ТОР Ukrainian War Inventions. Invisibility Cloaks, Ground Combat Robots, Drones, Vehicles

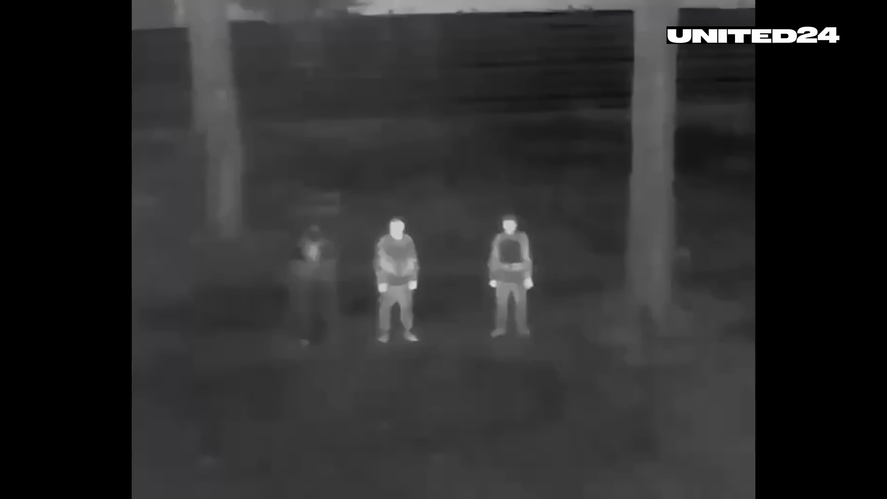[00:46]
blocking thermal radiation and making soldiers invisible to thermal imaging devices.
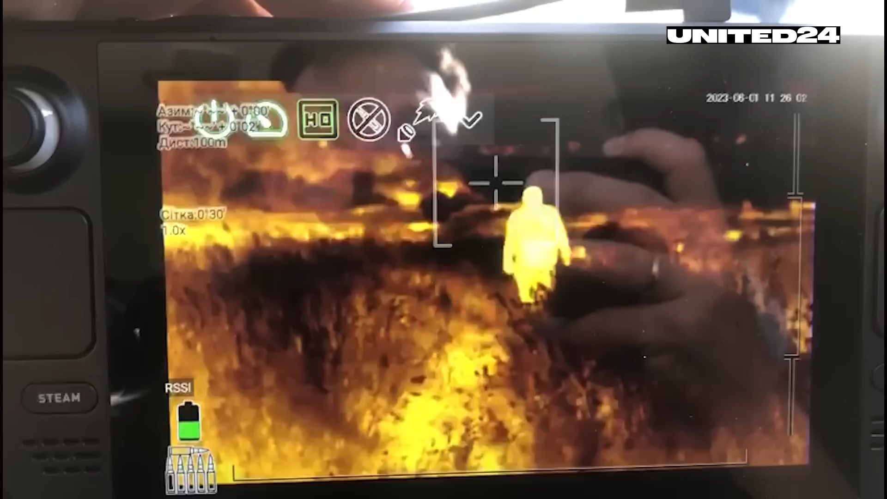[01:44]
It is equipped with a thermal imager and a video camera, a rangefinder, and most importantly, a machine gun of 7.62 or 12.7 caliber.